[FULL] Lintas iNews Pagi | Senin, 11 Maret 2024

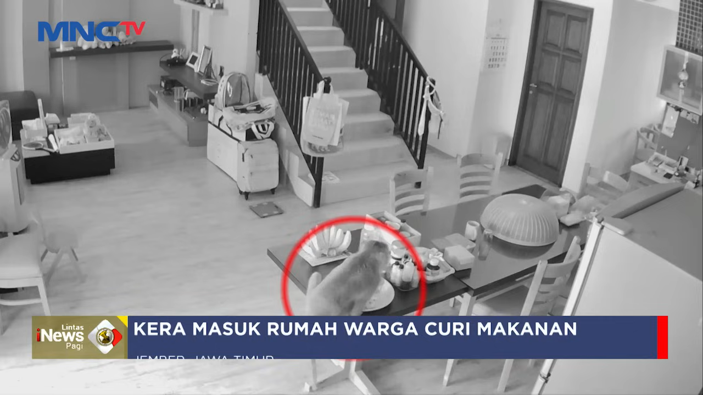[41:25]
Asik Kerak Ekor Panjang Masuk Di Ruang Tengah Rumah Salah Satu Warga Di Komplek Perumahan Jalan Mojo Pahit Jember Jawa Timur Ini Viral Di Media Sosial Saat Kerak Masuk Kondisi Rumah Dalam Kondisi Sepi Karena Ditinggal Oleh Pemilik Sementara Pintu Belakang Rumah Terbuka Kerak Yang Diduga Dalam Kondisi Lapar Langsung Mencuri Pisang Yang Ada Di Atas Meja Kerak Pun Dengan Tenang Menikmati Pisang Meski Di Bawahnya Ada Seekor Anjing Kerak Tersebut
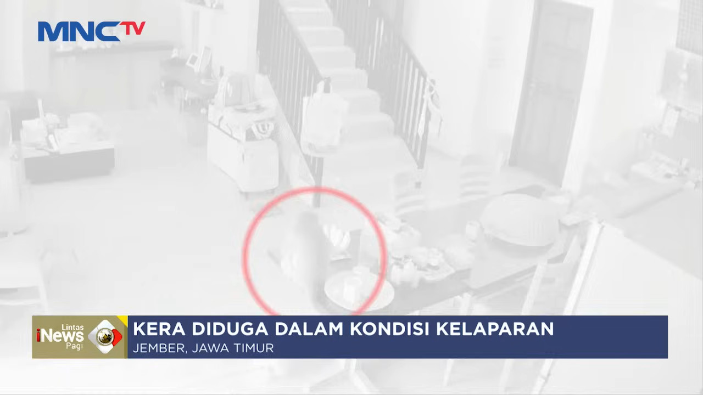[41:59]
Diduga Keralia Dan Mencari Makanan Di Perumahan Warga Karena Kelaparan